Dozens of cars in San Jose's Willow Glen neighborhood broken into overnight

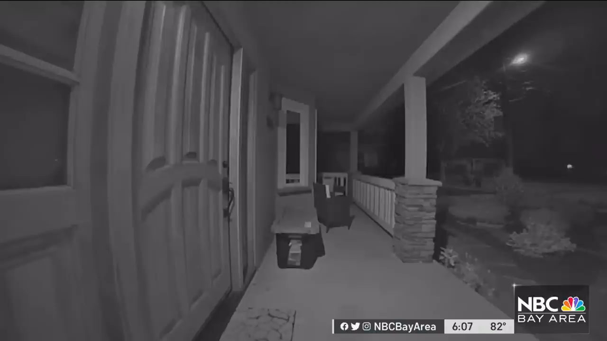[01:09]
In this surveillance video, you can hear a neighbor's car getting its windows smashed and an alarm going off. Then, a small white SUV speeds away.